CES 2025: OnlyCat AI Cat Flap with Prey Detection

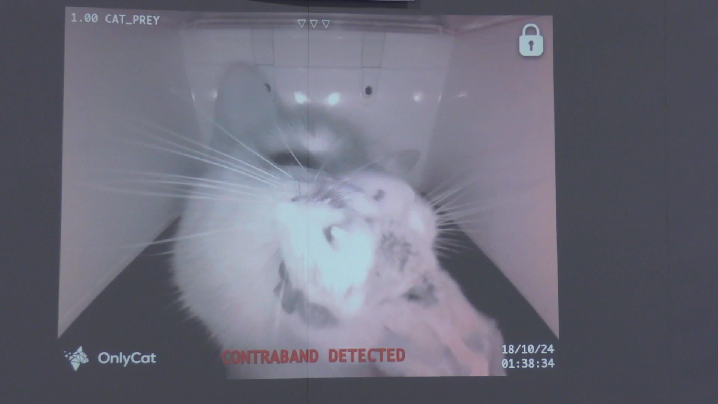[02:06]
We saw some kind of creepy worm, there have been birds, all kinds of things, but the only cat is stopping the flap from opening when those animals are there.